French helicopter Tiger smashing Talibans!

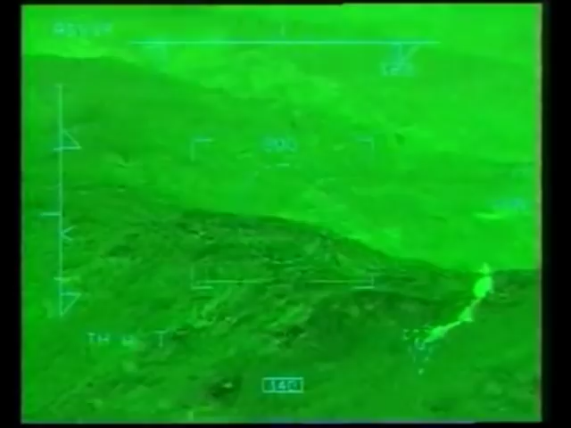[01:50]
Stable, ça vient de l'opposé, à gauche. J'ai pas la fréquence avec partie. Stable, stable. Stable sur les départs de coups. On a vu. On a vu.